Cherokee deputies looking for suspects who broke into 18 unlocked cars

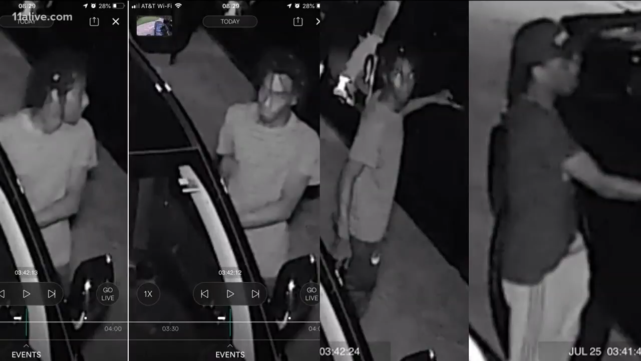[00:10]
Prescription meds, phones, four guns were reportedly stolen. Suspects also took two cars, including a Range Rover. If you recognize who these guys may be on this video here, you're asked to contact the sheriff's office.